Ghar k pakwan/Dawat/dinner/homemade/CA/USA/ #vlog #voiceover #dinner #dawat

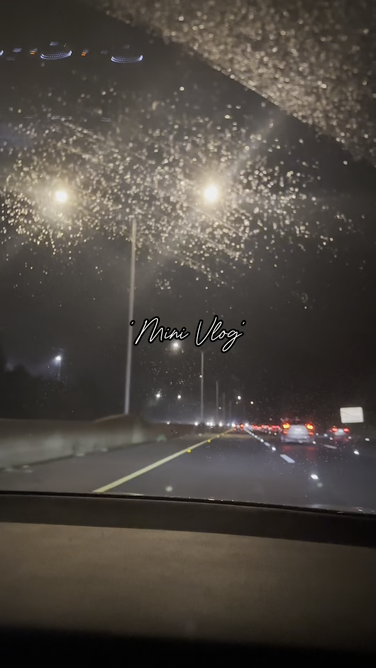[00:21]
گھنٹہ دور تھا آپ لوگوں نے پہلی کلپ میں دیکھا تو ہوگا کلیفارنیا میں کافی روڈز کے اوپر لائٹس نہیں
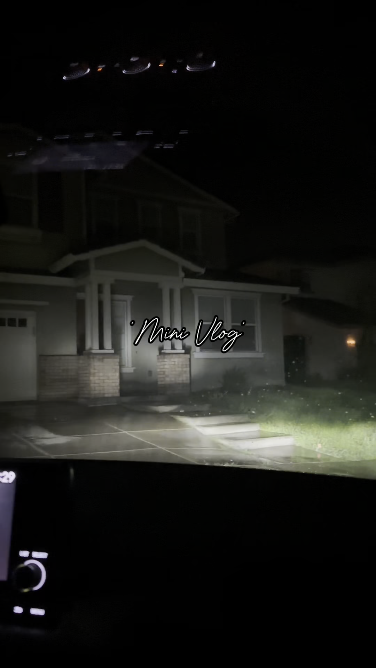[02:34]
ہم تقریبا 45 منٹس میں ہم گھر پہنچ گئے تھے بارش ہونے کے باوجود اندر آگے میں نے پھر